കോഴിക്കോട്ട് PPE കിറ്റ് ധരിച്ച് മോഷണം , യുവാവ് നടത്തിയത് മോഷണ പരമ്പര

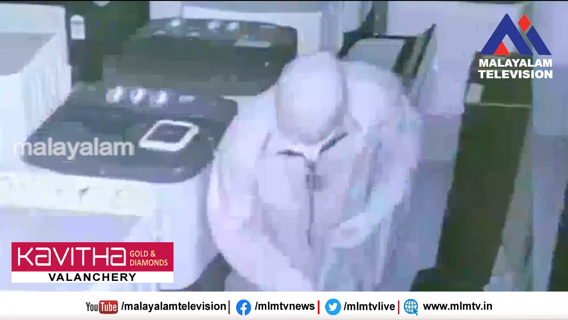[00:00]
കോവിഡ് പ്രോട്ടോകോൾ ഒക്കെ പാലിച്ച് കള്ളന്റെ മോഷണം. കോഴിക്കോട് പയ്യോളിയിലാണ് പിപി കിറ്റ് ധരിച്ചെത്തി യുവാവ് മോഷണം നടത്തിയത്.
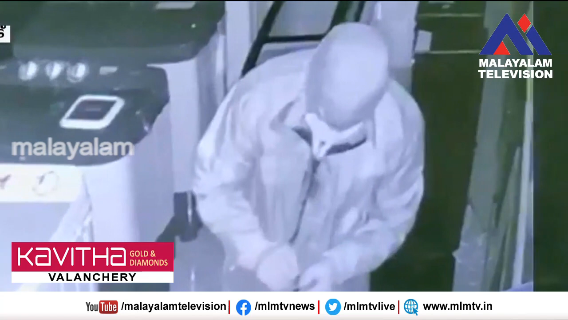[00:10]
ആദ്യം ഇലക്ട്രോണിക്സ് കടയുടെ പൂട്ട് തകർത്തു, പിന്നീട് കവർച്ച. ഇരിട്ടി സ്വദേശി മുബൈഷീറാണ് പോലീസിന്റെ പിടിയിലായത്.